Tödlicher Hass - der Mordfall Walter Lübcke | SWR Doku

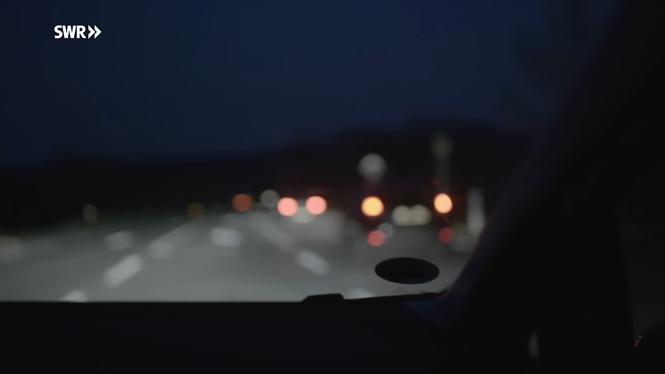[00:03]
In der Nacht vom 1. auf den 2. Juni 2019 macht sich Stefan Ernst auf den Weg. Er ist unterwegs zum Haus des Mannes, den er als Volksverräter bezeichnet.